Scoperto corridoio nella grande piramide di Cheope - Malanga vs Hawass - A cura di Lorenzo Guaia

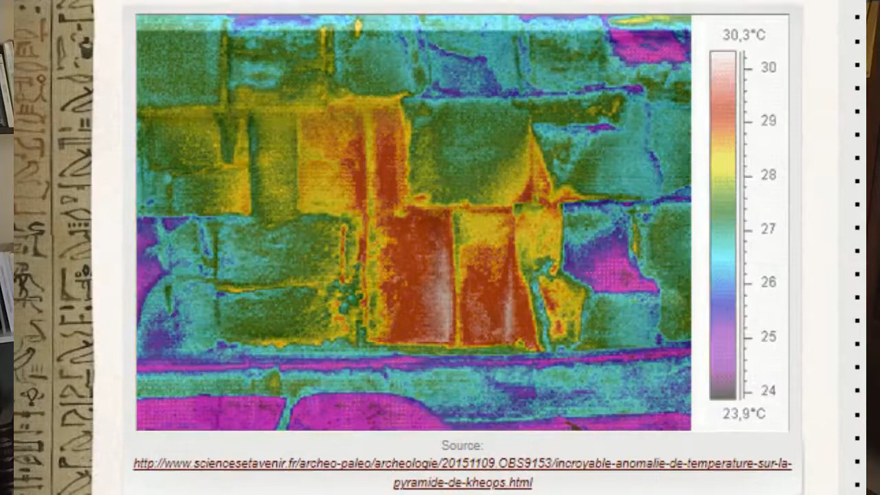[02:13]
On screen: scale top 30.3°C, scale bottom 23.9°C
della facciata esterna, si era capito che ci poteva essere qualcosa, una consistente differenza di calore e questo indicava che dietro questi pietroni ci poteva essere qualcosa.